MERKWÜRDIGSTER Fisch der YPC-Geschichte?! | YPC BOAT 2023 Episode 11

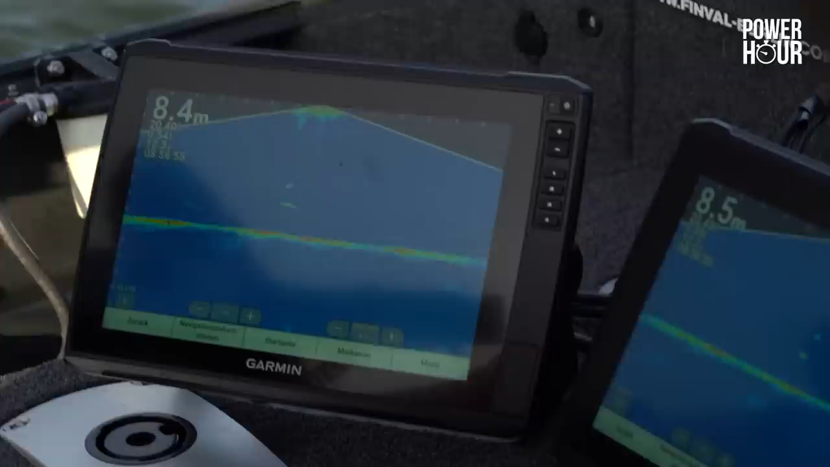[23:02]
Jetzt gucken wir mal. Ja, ist schon dran. Stopp, stillhalten. Ist dran am Köder.
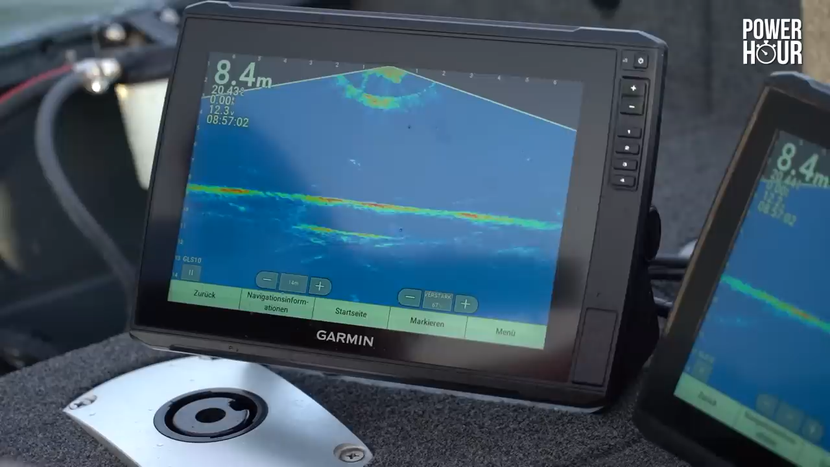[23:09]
On screen: depth 8.4 m
Ah, ist wieder abgedreht. Das war schon der erste. Puh.
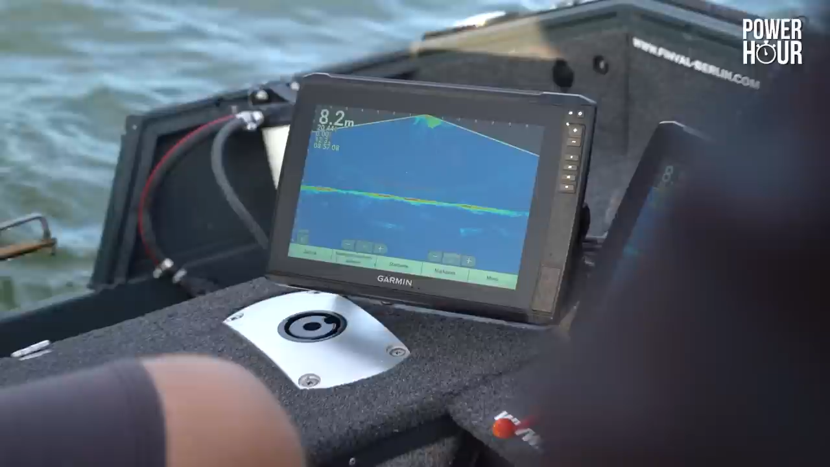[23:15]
On screen: depth 8.2 m
Das war schon so ein siebter Zander gewesen. Ja, Leute, diese Angelei ist so spannend, den Fisch zu suchen.
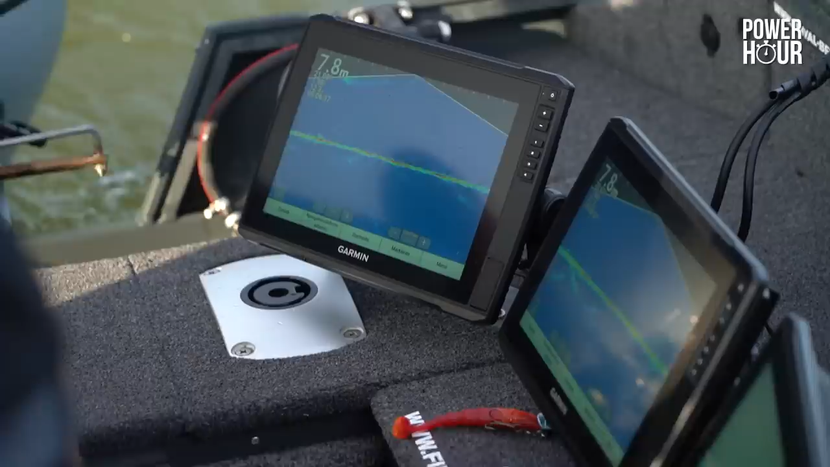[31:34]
Da ist er. Pendel mal so rüber. Der schwimmt schon wieder weiter. Und? Kannst du schon mal reinholen.
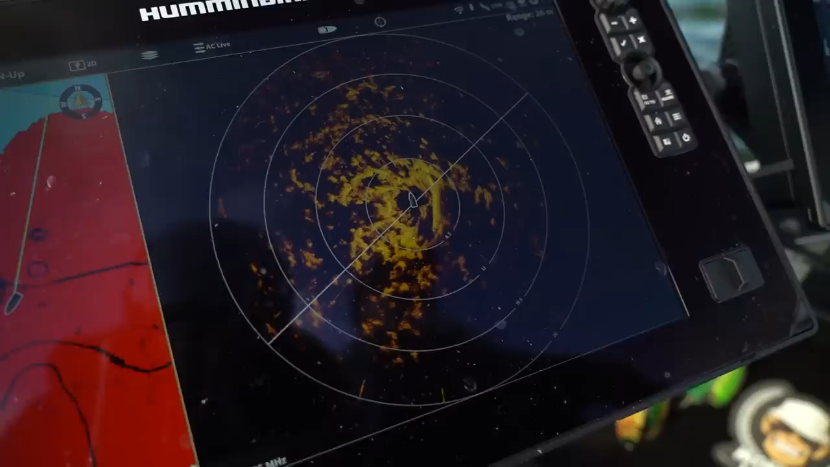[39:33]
Weedy place with bait fish on top.